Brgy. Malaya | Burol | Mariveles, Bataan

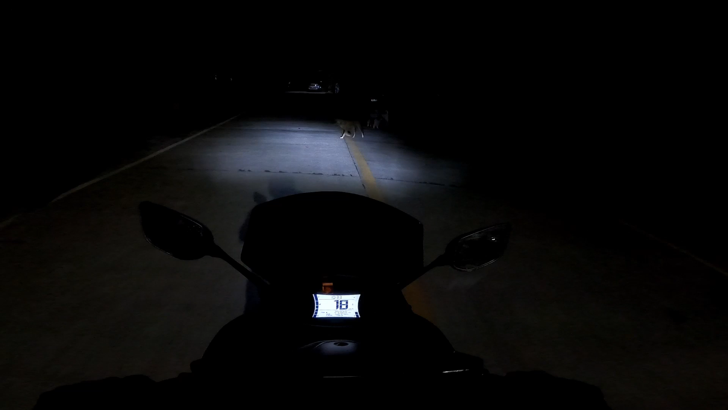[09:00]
Ang daming aso dito! Very good! Okay din yung lugar! At mas kilala siya sa tahog na borol pala! Kesa dun sa park na sinasabi ko Malaya Park dahil ayun yung Malaya Park Oh no! Butas yung daan! Hindi ko napansin!
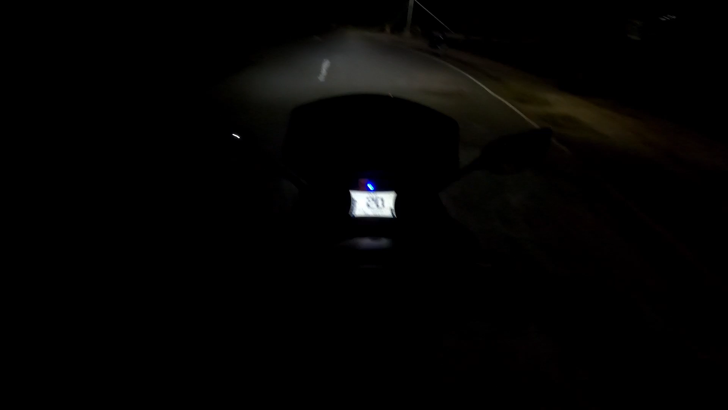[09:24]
Butas-butas pala yung gilid na daan dito sa may shoulder part Dahil nga yung manhole Nagkaroon siya ng taas Nung tinamba ka ng asphalt Galing mo pa lahat yan ah!